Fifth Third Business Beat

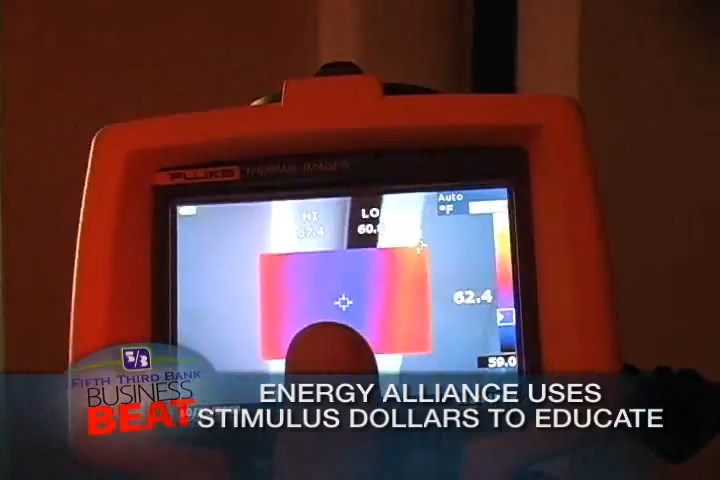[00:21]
On screen: spot 62.4°F, scale bottom 59.0°F
Energy audits like this one can determine where there is a draft or a leak.